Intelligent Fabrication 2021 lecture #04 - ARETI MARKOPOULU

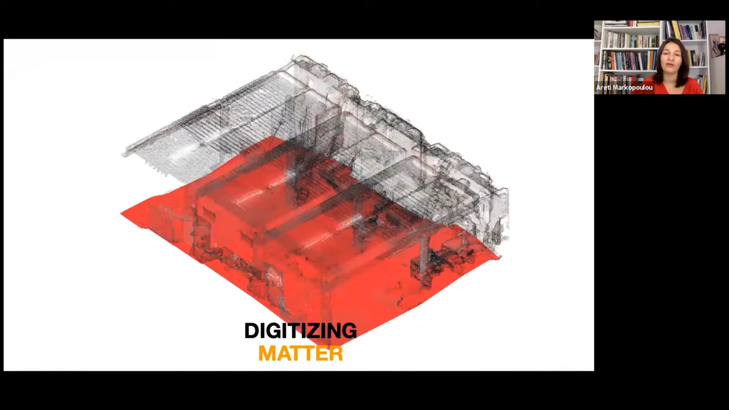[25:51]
and that we can work on different technologies of mapping, tracing, or scanning this existing building mass in order to evaluate which one of these materials could be reused and create alternative material libraries for construction.
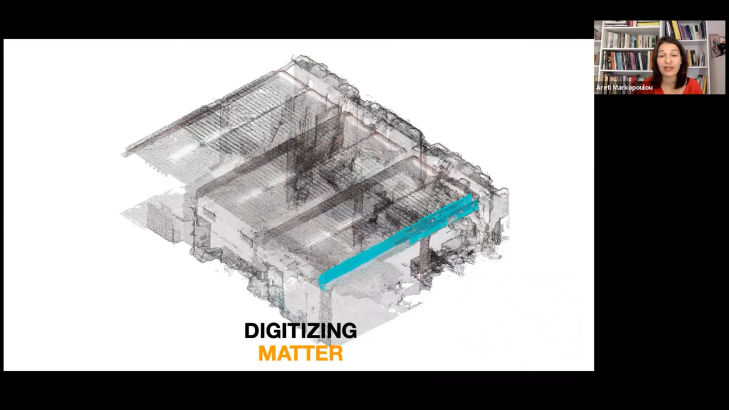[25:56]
Now, one way to digitize matter in these existing buildings is through scanning technologies using drones, using aerial vehicles.
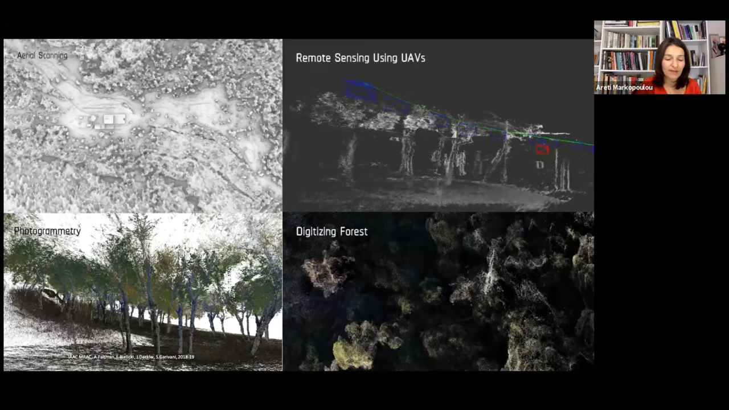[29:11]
We have used photogrammetry in order to digitize the forest and create a digital twin of existing timber resources. Now, through photogrammetry, we are able to scan the existing trees, detect the ones that could be cut, and create a database of their trunk morphology and their properties.